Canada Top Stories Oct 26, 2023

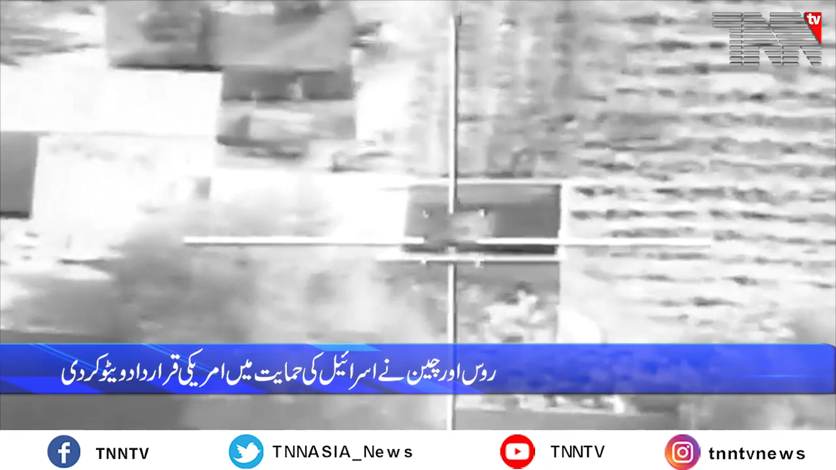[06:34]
خالی علاقے کے نزدیک دھماکے ہو رہے ہیں اسرائیلی فوج کے ترجمان کے مطابق سات اکتوبر سے جاری جنگ میں اسرائیل کی غزہ میں یہ سب سے اہم اور بڑی زمینی مداخلت تھی اس زمینی فوج کی دراندازی